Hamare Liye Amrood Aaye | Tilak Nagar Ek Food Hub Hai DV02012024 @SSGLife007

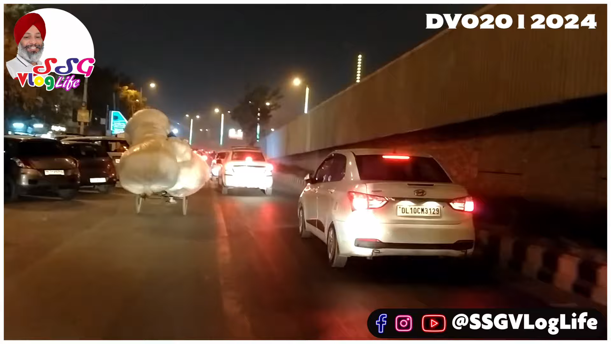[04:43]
हमारे भी आपको एक बार देखा�ا था कि ऊपर से एलिएटेड रोड यहां पर आके मर्ज होती है और यहीं पे इधर से जाते हैं मर्ज होते हैं और यहाँ पे
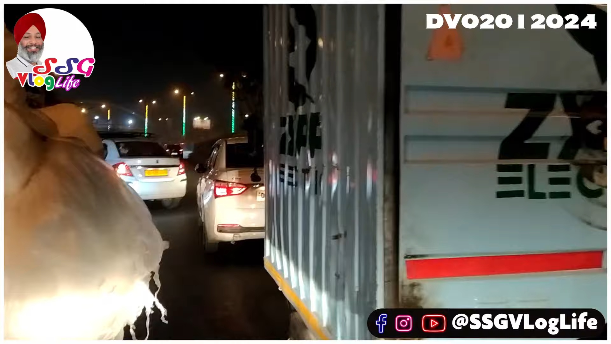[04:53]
ट्रैफिक जाम होता ही होता है ये ये देख और ये बाहर अनःधरास गाड़ीयां खड़ी होने की वज़ा से यहाँ पे रोड
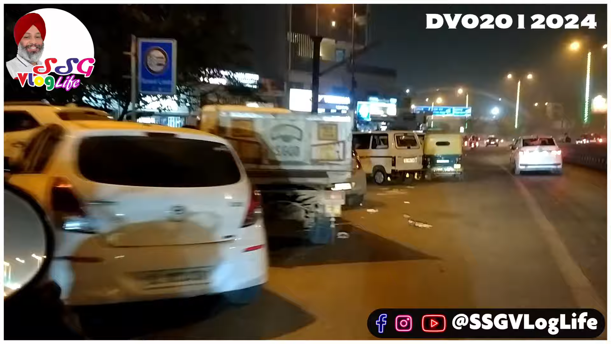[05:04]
छोती भी हो जाती है इतना बड़ा इसका जो कैरेज वे है आदा तो ये गाड़ीयां जो पार्किंग वाली है यही गेर लेती है चलो चलते हैं गेडी पे चल रहे हैं और यह कुछ अपोजेट
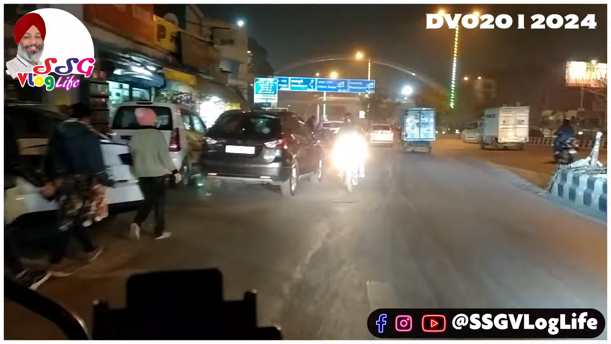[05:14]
आने वाले लोग और यहां आके एक बहुत बड़ा मर्जर पॉइंट है अभी फिलहाल यह